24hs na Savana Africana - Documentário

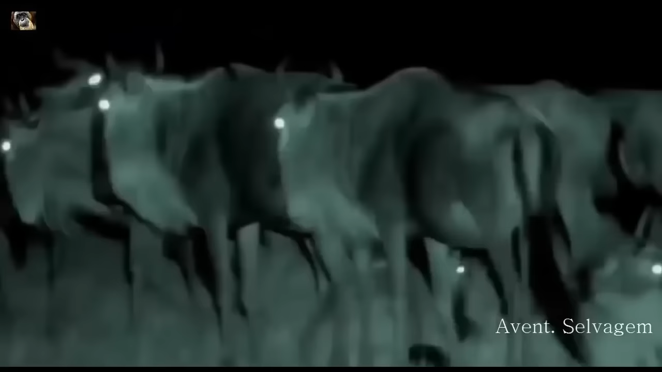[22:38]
Muitos animais na savana enxergam bem no escuro,
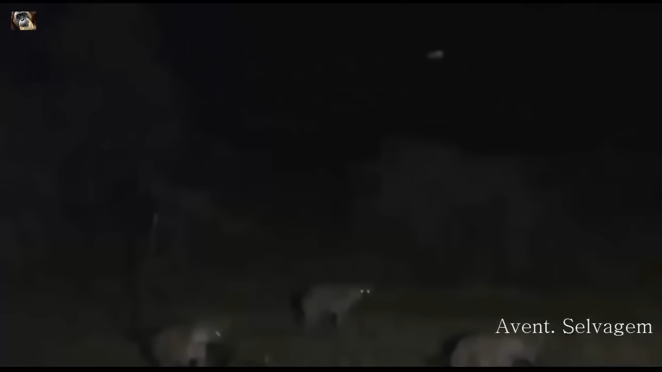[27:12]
um grupo faminto de hienas se aproxima de um grupo de leoas se alimentando.